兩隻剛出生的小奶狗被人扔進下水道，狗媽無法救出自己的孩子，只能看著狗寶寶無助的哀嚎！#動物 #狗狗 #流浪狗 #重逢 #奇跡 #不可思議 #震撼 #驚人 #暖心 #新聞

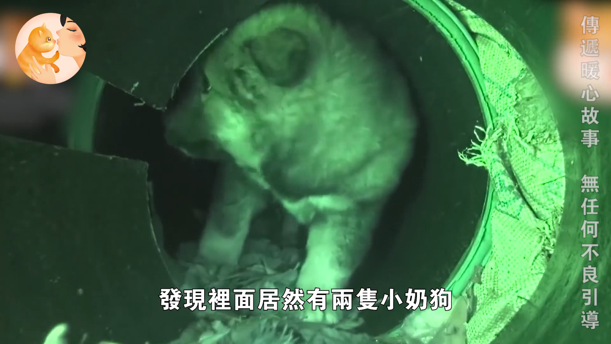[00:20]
发现里面居然有两只小奶狗,下班都会来喂下它们。
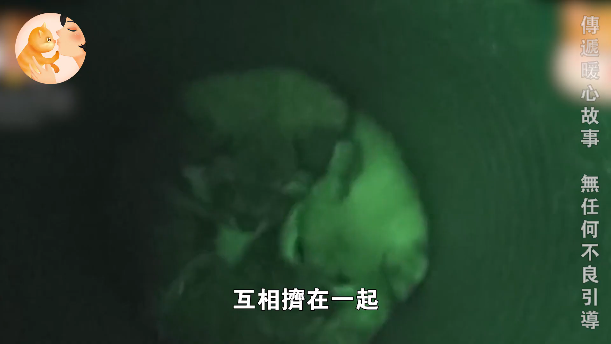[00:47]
互相挤在一起,显得很害怕。
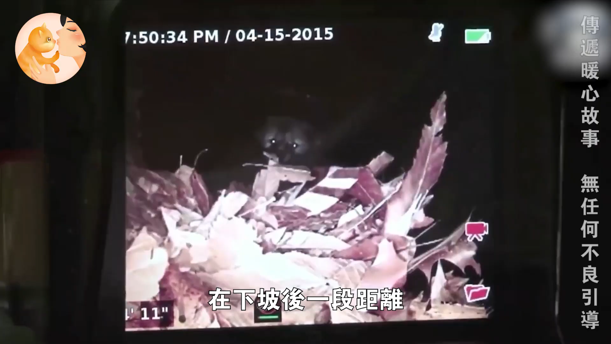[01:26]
在下坡后一段距离,摄像头终于捕捉了小狗。
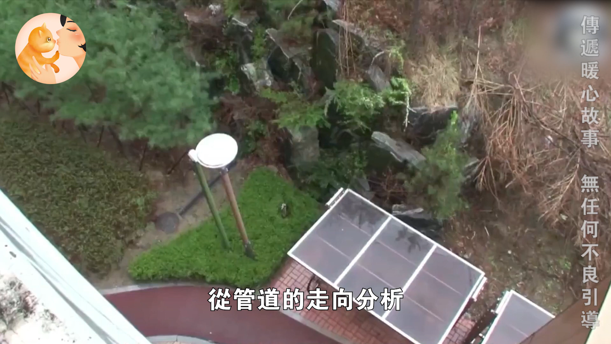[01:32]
从管道的走向分析,两只小狗应该是从后山进入洞口,然后不小心从上方坠落。
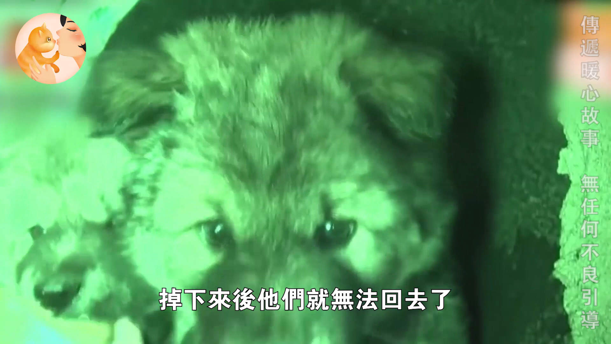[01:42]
掉下来后,它们就无法回去了,这几天就被困在了井口处。
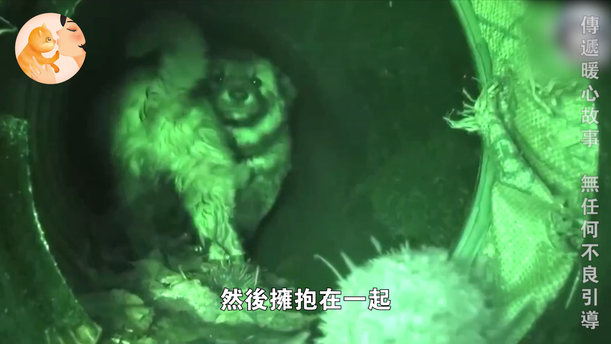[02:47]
然后拥抱在一起,看起来很让人心疼。